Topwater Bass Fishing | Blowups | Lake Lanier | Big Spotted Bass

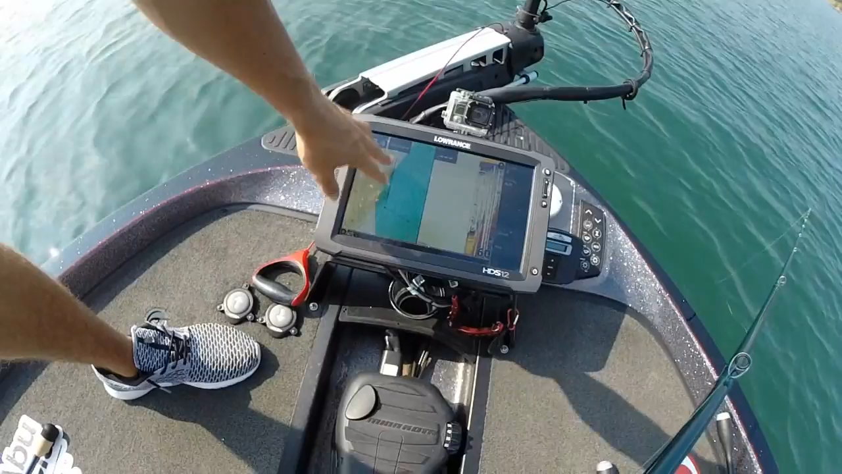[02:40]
We're sitting on the outer edge, and kind of in the deeper water. Our depth's messed up, don't worry about that. But the hump, we're throwing up in more in the shallow water. So what I'm doing, making a good long cast out there.